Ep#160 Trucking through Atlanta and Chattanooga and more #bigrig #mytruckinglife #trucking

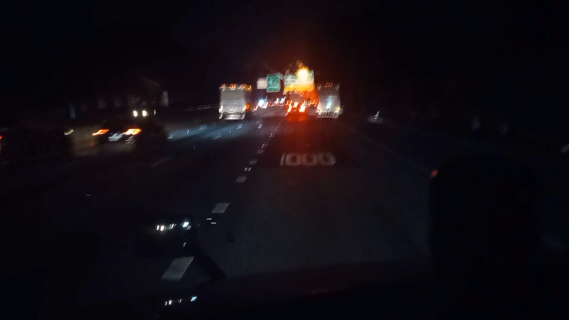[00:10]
what's up what's up youtube what's up everybody yep yep yeah here we are in atlanta getting on the 285 yes sir yes sir gotta go north up to cleveland well anyhow it is six o'clock in the morning six o'clock monday morning so yeah it's gonna be traffic but anyhow yeah uh y'all haven't got a video out it's monday morning y'all haven't got a video yet for today because it's still
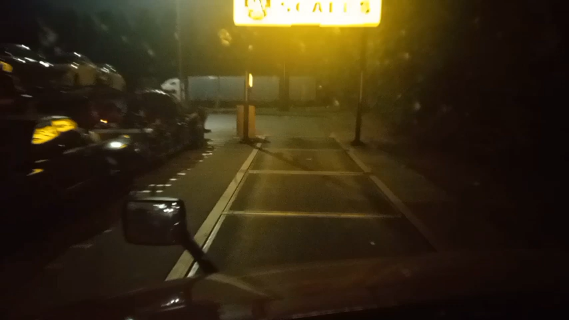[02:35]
drink so i stopped here now i gotta get out of here and it's the only way to get out is across the scale